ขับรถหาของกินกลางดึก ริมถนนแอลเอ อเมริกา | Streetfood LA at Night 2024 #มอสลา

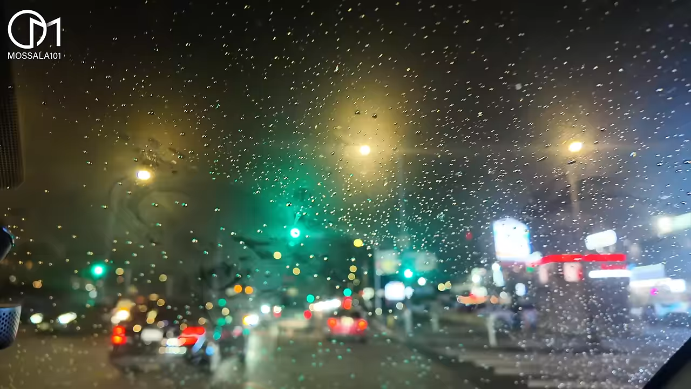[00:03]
อันนี้เป็นผับทุกคนคืนวันอาทิตย์นะจ๊ะฝนตกปล่อยๆแล้วนะทุกคน
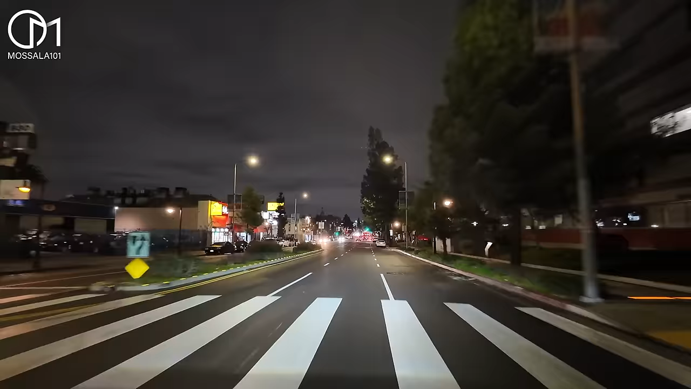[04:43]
ีๆหน่อยหรืออะไรอย่างเงี้ยเขาก็จะไม่อนุญาตนะคะแถวนี้ก็จะเป็นคนฮิสแปนิกเยอะนะคะก็พวกคนเม็กซิกันนะเนาะบรรยากาศเห็นพื้นมันฉ่ำๆไหมทุกคนคือฝนอะมัน
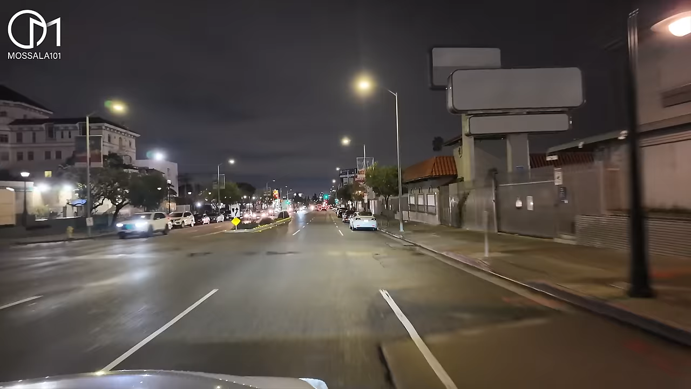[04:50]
ตกหนักไปแล้วมันก็หยุดนะคะคือช่วงนี้เป็นช่วงฤดูหนาวนะ
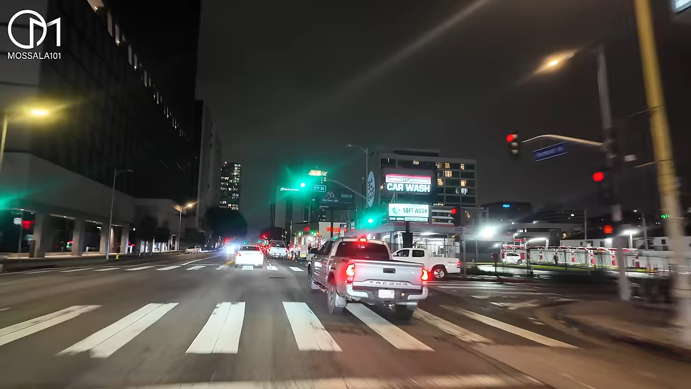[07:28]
ฝนตกปล่อยๆแล้วนะทุกคน อย่าตกหนักมากกว่านี้นะจ๊ะหาทำกันกลางดึกนี่ร้านเขาปิดไปแล้วอันนี้จะเป็นแบบตอนกล
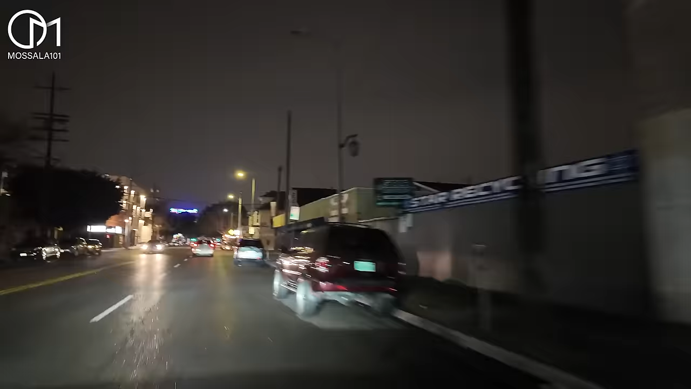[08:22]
คือถนนบางเส้นมันก็สว่างบางเส้นมันก็จะมืดๆหน่อยเนา
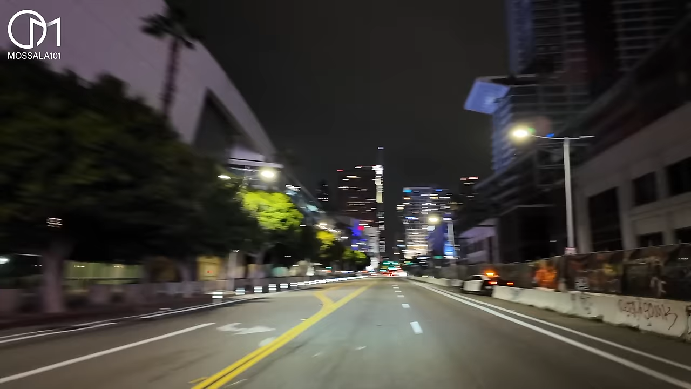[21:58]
ล้วก็ตึกอันนี้ทุกคนตึกนี้ใช่ไหมเห็นป่ะเนี่ยอัน
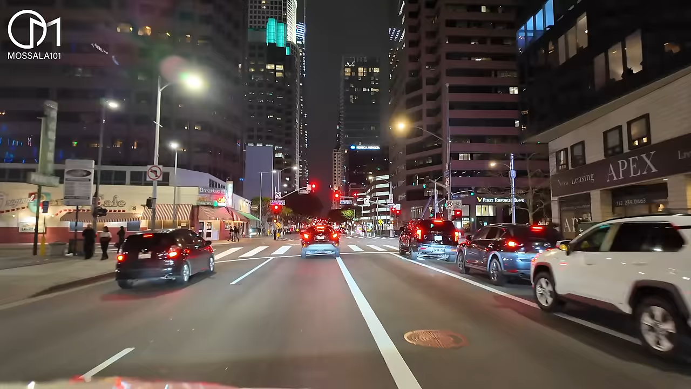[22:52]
ก็ถือว่าเป็นคืนวันอาทิตย์ที่แบบค่อนข้างที่จะเงียบเหงาเนาะส่วนมากในดาวทาวอ่ะถนนมันจะเป็นวันเวย์นะเนี่ยเห
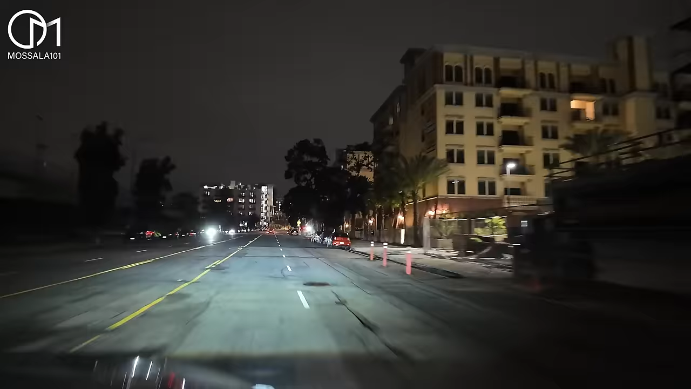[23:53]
เดี๋ยวทุกคนลองนึกภาพนะถ้าเราหิวกลางดึกอะแถวนี้ดูดิมันจะมีอะไรให้เรากินอะขนาดร้านอาหารก็ยังไม่เห็นเลยอะไม่ต้องพูดถึงพวกร้านริมถนนนะอันนี้จะเป็นพวกอพาร์ตเมนต์ที่อยู่ในตัวดาวทาวตัวดาวทาวมันก็จะแบบ